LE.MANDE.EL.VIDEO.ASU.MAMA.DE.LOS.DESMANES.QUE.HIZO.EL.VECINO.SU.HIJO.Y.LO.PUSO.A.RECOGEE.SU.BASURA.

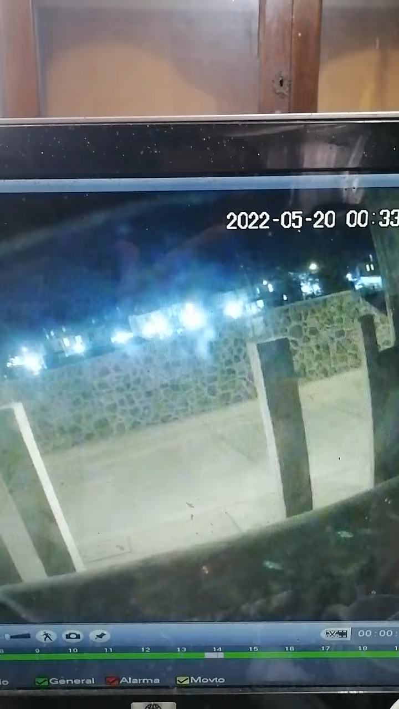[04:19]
Le agradecemos a Carly, a Charly Cinewan. El consejo que nos dio sobre estas cámaras. Bueno, son parecidas, eh. La verdad, no es como la de él. Esta es más baratona.